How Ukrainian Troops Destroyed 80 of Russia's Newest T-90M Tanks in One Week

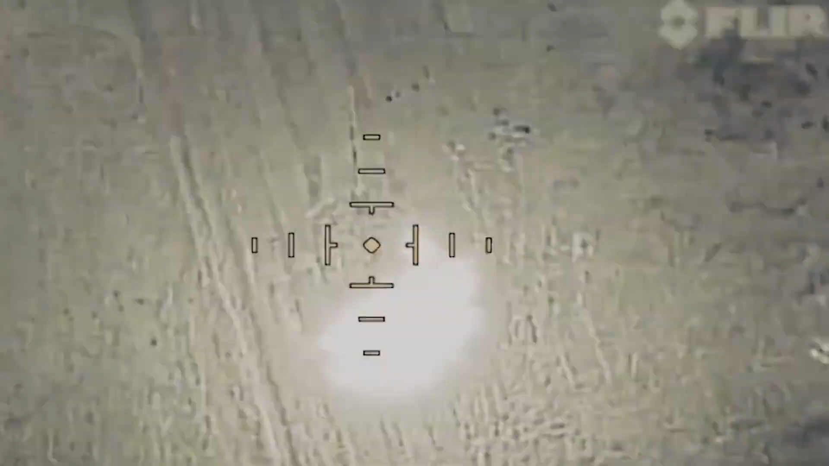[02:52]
The 17-second aerial footage, shared on social media by Ukraine's Ministry of Defense,
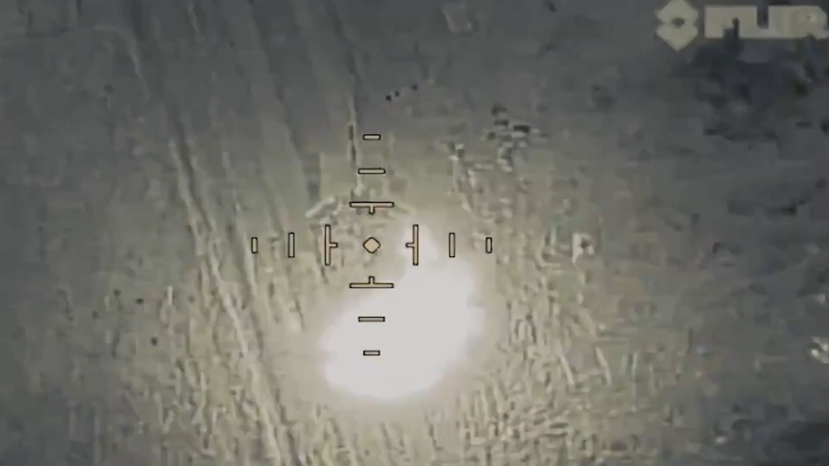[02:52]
and filmed by the 92nd Assault Brigade,
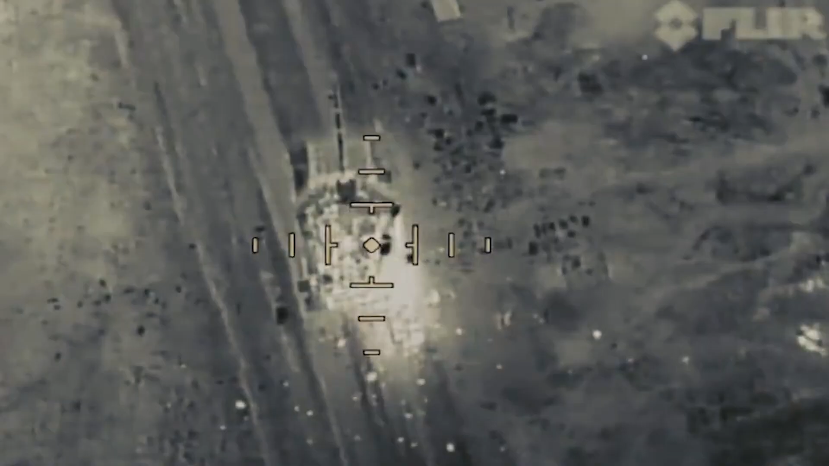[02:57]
captures the tank being targeted by Kyiv's forces at an undisclosed location in Ukraine.